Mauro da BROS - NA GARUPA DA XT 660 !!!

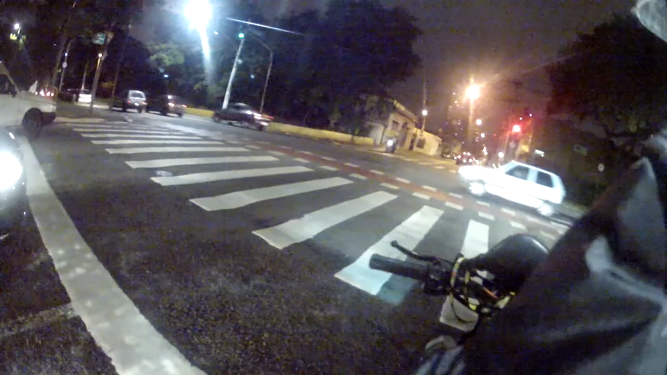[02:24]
Que é a Ticuatira aqui Até grau o cara tá dando aí, Deus me livre